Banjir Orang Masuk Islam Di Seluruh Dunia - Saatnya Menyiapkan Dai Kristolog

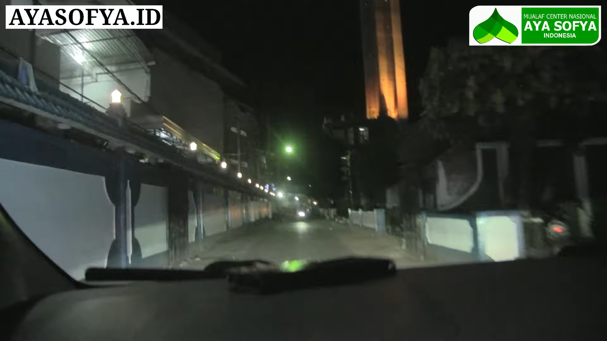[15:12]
Jadi ini kalau bahasanya orang sekitar, ini Pondok Modern Gontor, ya Gontor yang baru, tapi Gontor lamanya di Desa Tegalsari dekat dari sini.
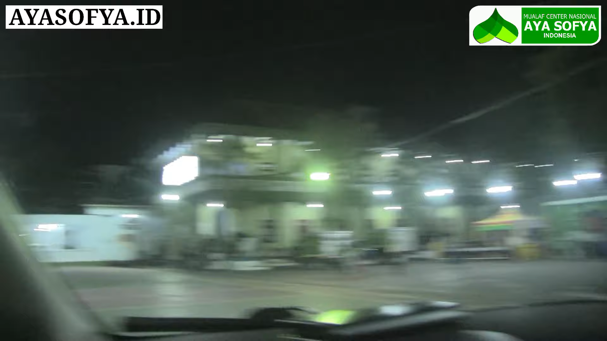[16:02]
Sini dong. Itu yang ini yang ya yang depan ini yang putih ini.
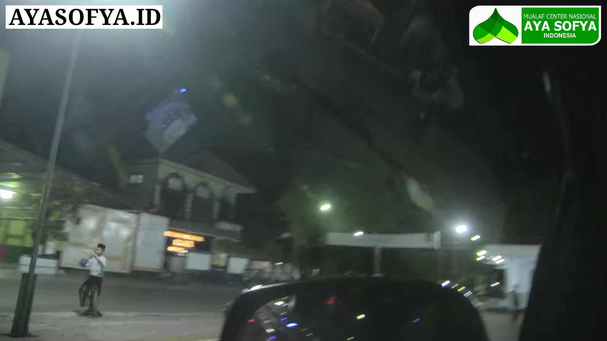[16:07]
Sini balai pertemuan yang sudah sekian puluh tahun. Allah.